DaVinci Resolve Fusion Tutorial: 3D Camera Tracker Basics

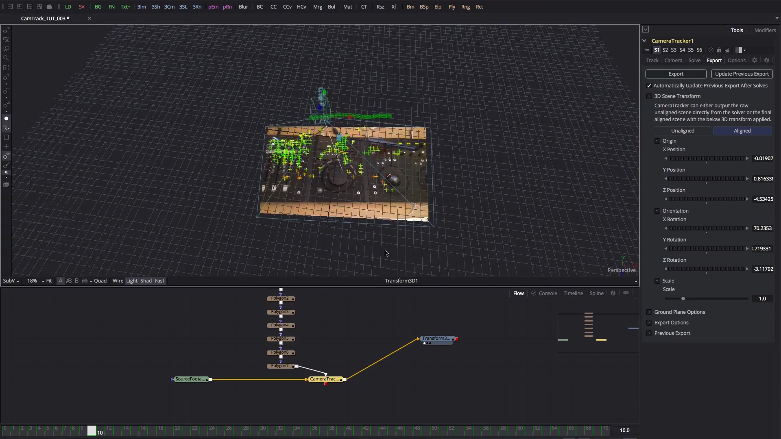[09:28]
looking down and our console is flat on the ground plane and that's all looking pretty good